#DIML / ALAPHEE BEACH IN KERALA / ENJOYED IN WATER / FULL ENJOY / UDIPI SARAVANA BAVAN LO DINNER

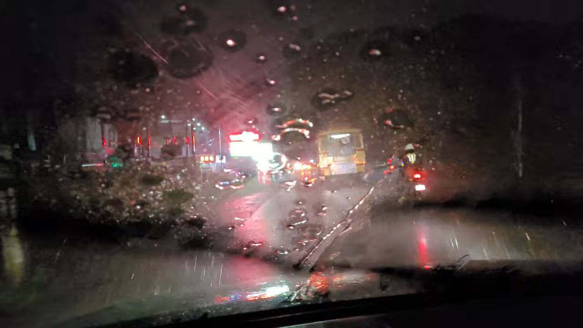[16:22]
అండ్ ఆ టైంలో మేము ఇంకొకటేసారి డిన్నర్ చేసేసి స్టార్ట్ అయిపోదాంలే రిసార్ట్ కి అని అనుకున్నాము.
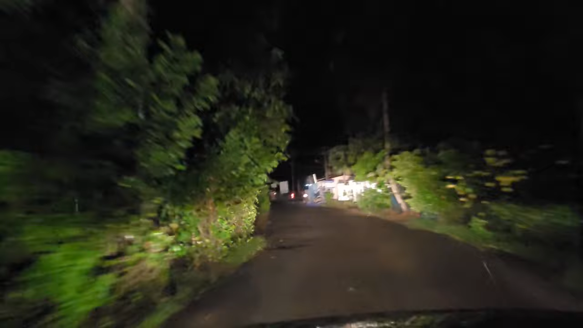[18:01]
ఇంకా నైట్ టైమ్స్ ఫస్ట్ టైం కదా అప్పుడే వెళ్ళడము, అసలు కంప్లీట్గా ఎక్కడా కానీ స్ట్రీట్ లైట్ అనేది లేదు,
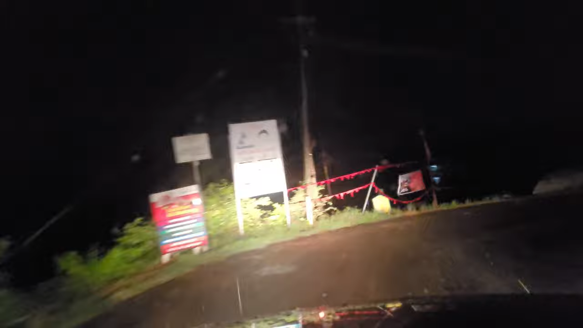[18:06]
మనము కార్ లైట్స్ ఉంటాయి కదా వాటితోనే వెళ్ళాలి.
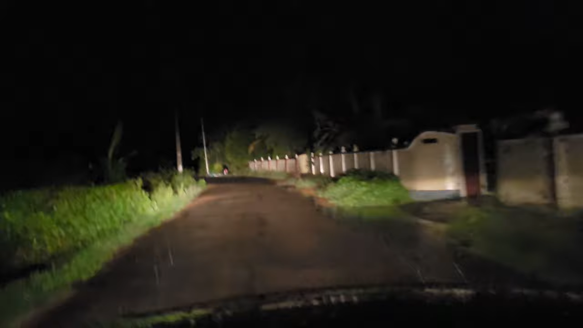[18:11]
అక్కడక్కడ కార్ లైట్స్ ఆఫ్ చేస్తే మనకి ఇంకేం కనిపించదు అనమాట. రమేష్ ఏమో ఆ థ్రిల్ ఎంజాయ్ చేద్దాము అన్నట్లు అక్కడక్కడ కార్ లైట్స్ ఆఫ్ చేస్తూ ఉన్నాడు.